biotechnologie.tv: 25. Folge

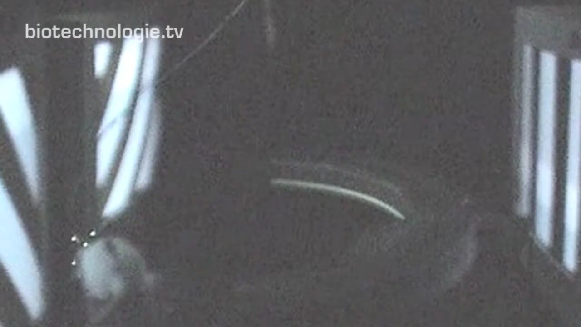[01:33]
Damit können Forscher ins Gehirn von Mäusen schauen, während diese sich hin und her bewegen.